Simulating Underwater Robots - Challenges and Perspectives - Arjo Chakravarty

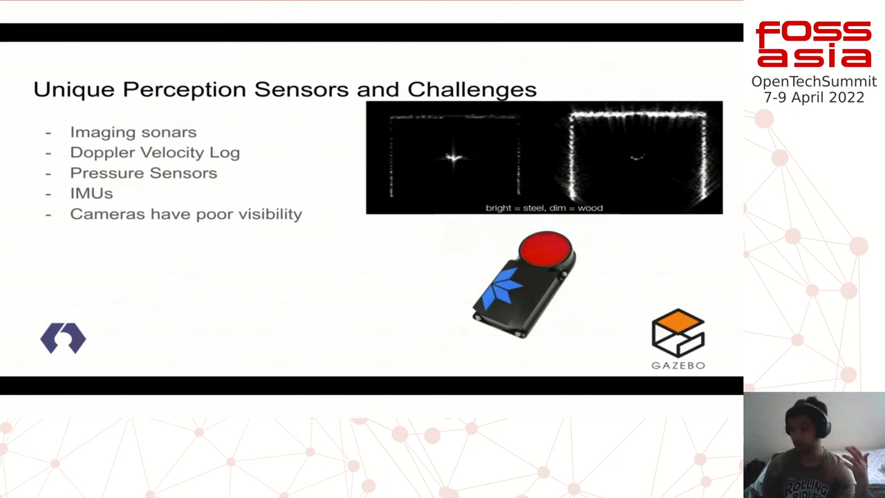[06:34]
cameras often have very poor visibility underwater with few features and underwater LIDARs while they exist are very, very, very expensive. I mean, imaging sonars themselves are very expensive, but underwater side of sonars more expensive than that. So these are some perception challenges.